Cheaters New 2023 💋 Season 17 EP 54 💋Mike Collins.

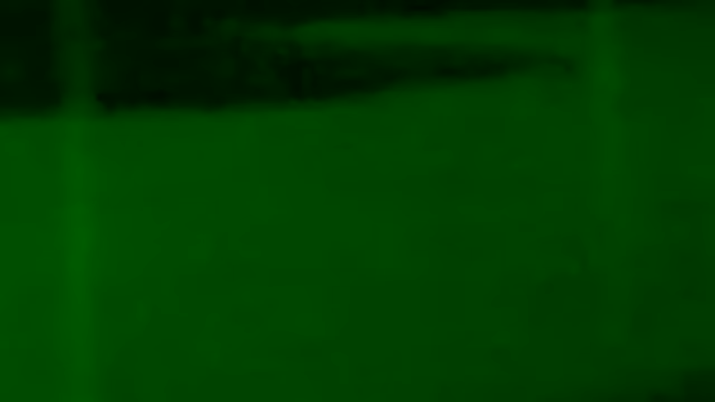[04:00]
Detectives on duty, fully educated on the particulars of the case,
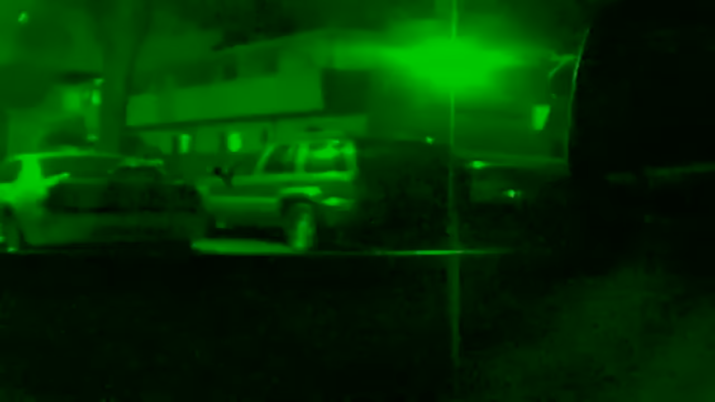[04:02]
finally catch a break as they spy suspect
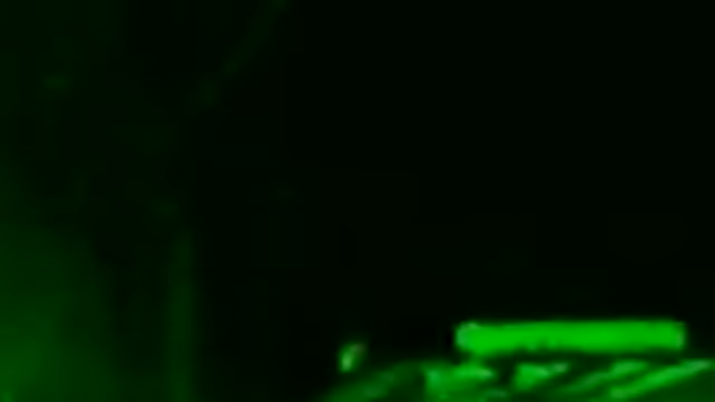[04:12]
Once on the road, mobile trackers follow Fredrickson south to a self-storage facility.
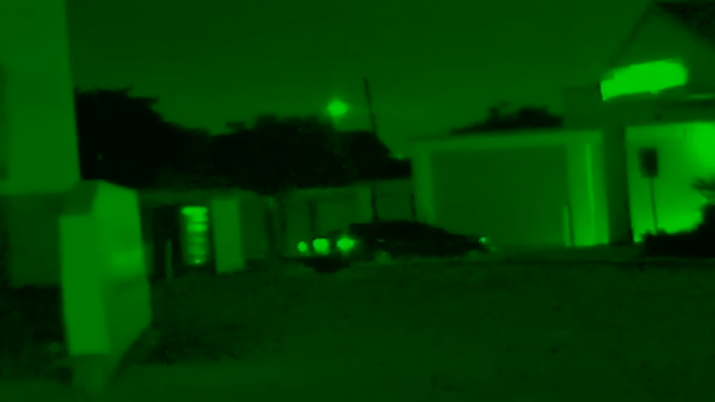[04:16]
She leaves her car running while darting into her storage unit.
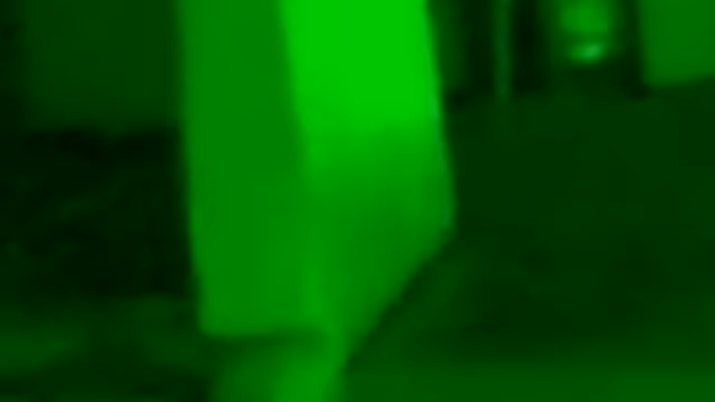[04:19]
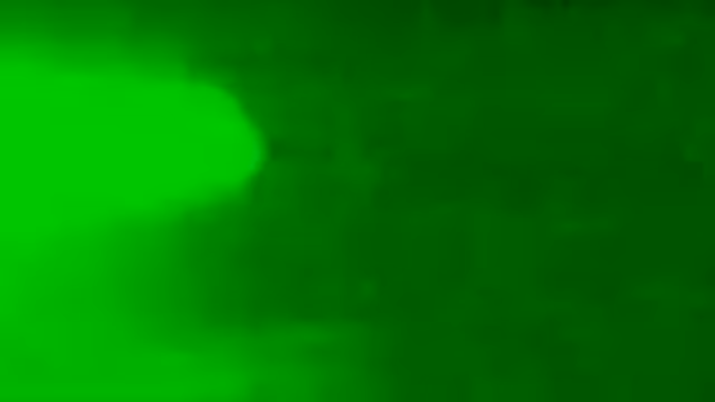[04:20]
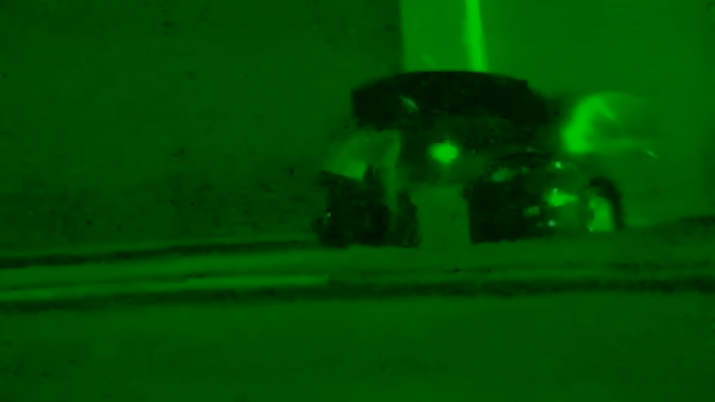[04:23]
Not 1 minute later, Mike's girlfriend returns with a suitcase in hand.
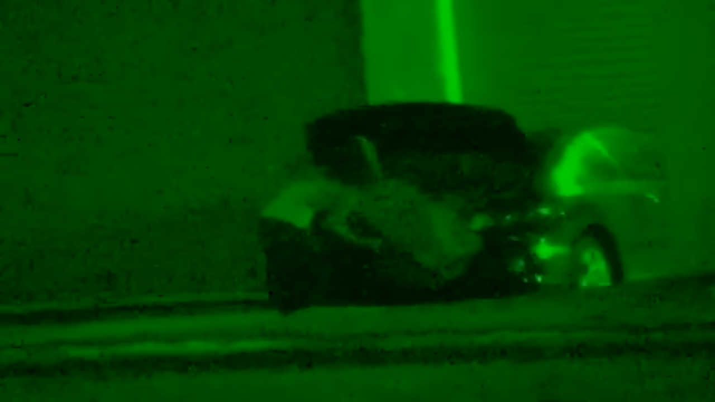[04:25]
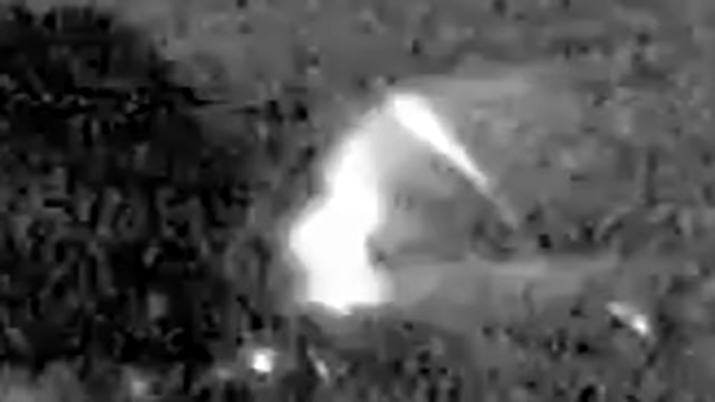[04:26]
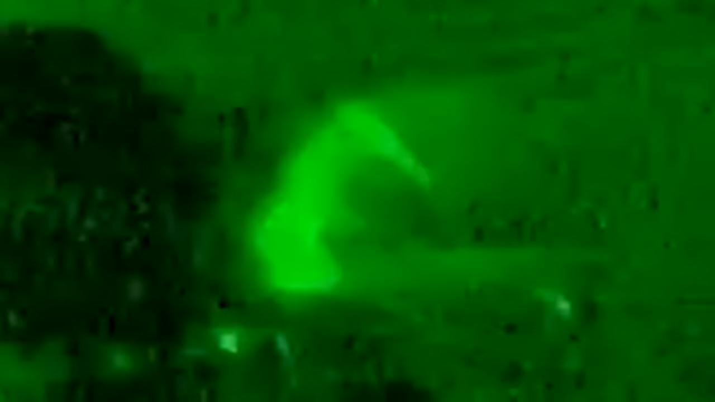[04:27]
Fredrickson heaves her luggage into the trunk of her car and is soon burning rubber toward her next destination.
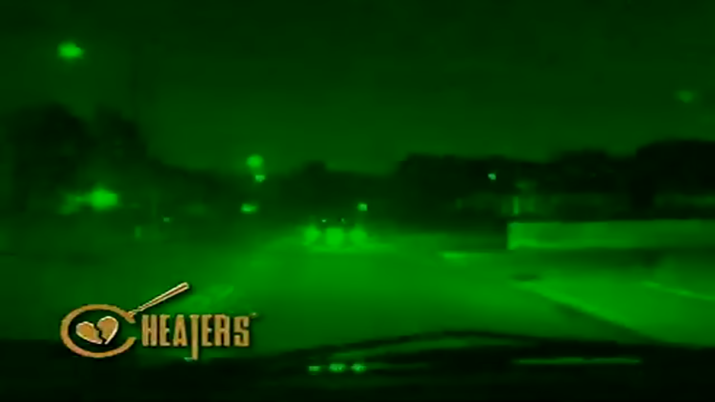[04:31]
A few clicks away, she pulls into an apartment complex,
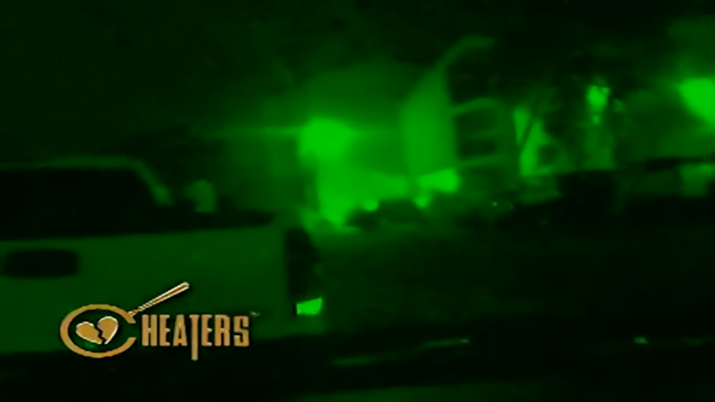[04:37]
parks, and struggles with her suitcase into a residence out of the detective's line of sight.
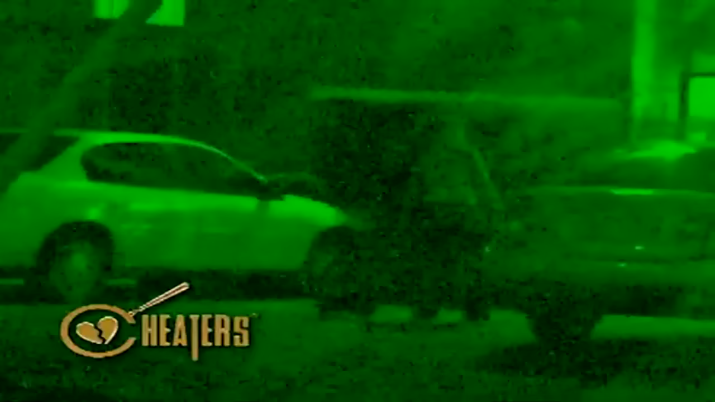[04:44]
Expecting a longer stay, PIs are startled to see Fredrickson emerge just an hour later with suitcase.
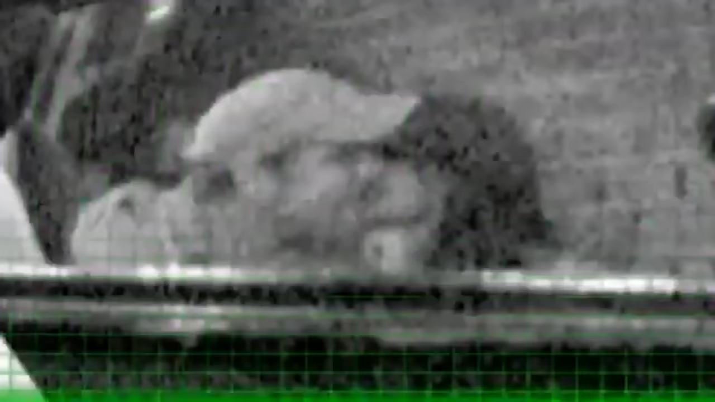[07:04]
Harper gently kisses his date hello before the seemingly uncomfortable Fredrickson excuses herself for a trip to the powder room.
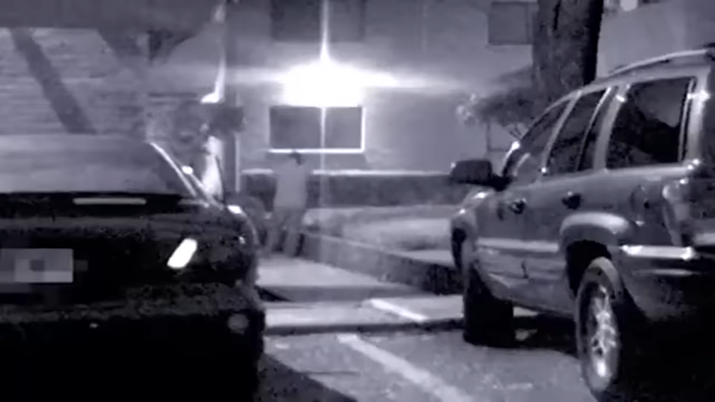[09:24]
He waits outside for a few moments.
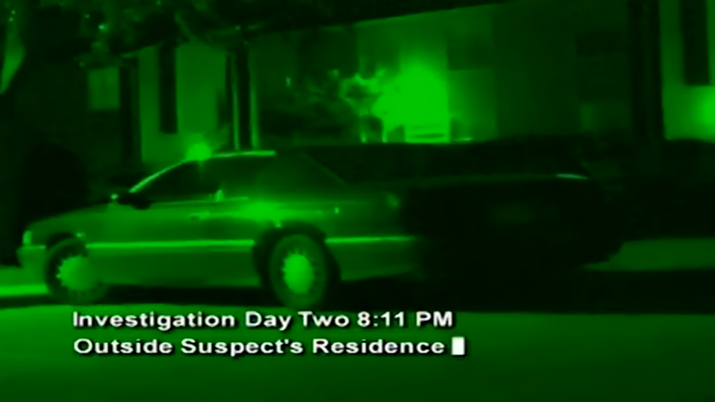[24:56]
With their assignment set, detectives keep watch on the residence of Mary's boyfriend.
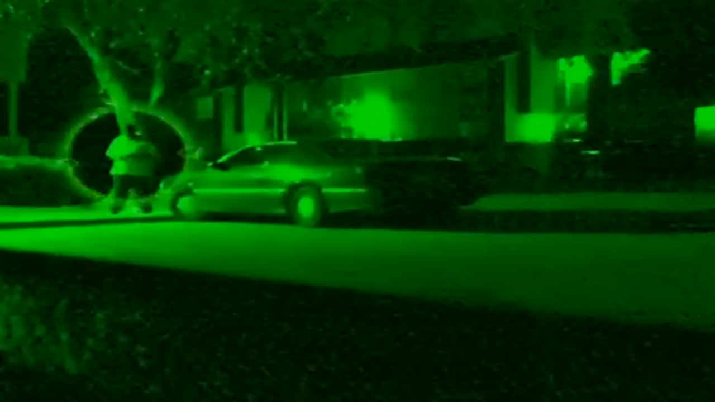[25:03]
Alert for any movement, investigators soon spot the suspect, Marcus Street, as he makes his way toward his vehicle.
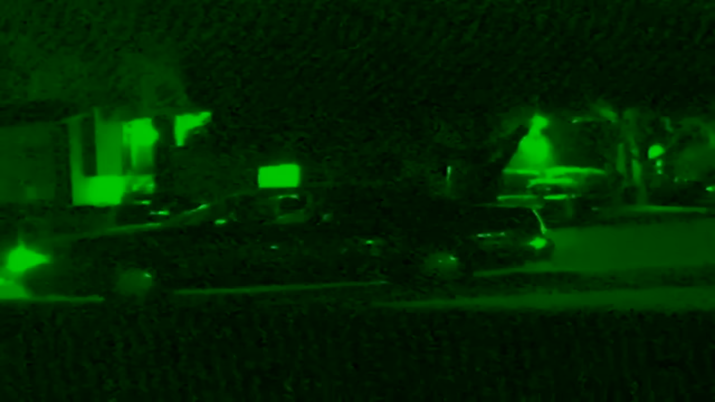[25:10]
Once in the car's cockpit, Street makes waves down the road. Mobile units track his movements to an unknown apartment complex.
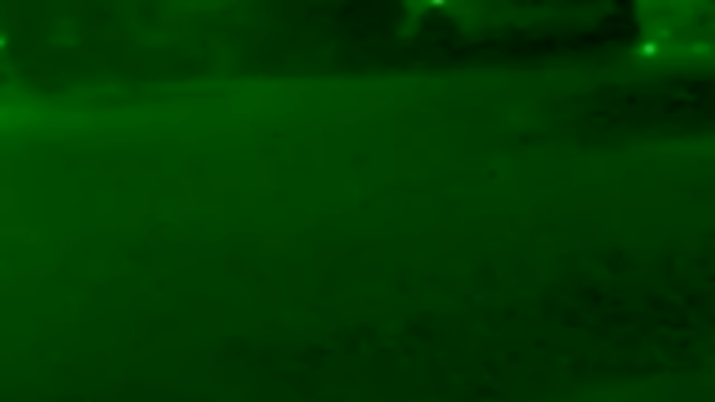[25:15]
Street stops in the middle of the parking lot and waits.